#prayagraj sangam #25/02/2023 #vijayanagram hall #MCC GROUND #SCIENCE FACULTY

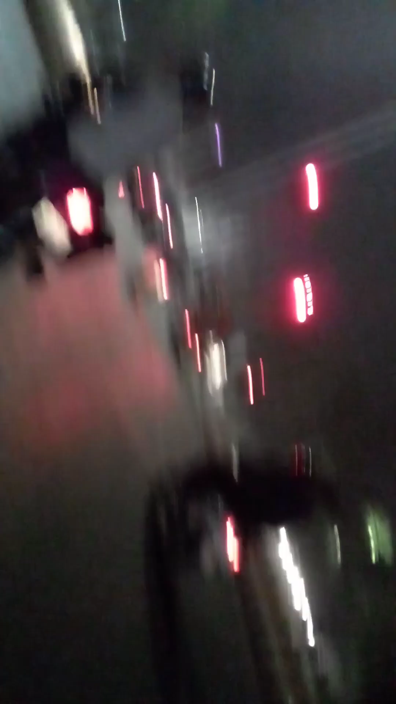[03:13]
अश्वल्टी होई गाडिया इसली जल्डी राइड हो गया है सिग्नल धेड होते है पुरंच अट कि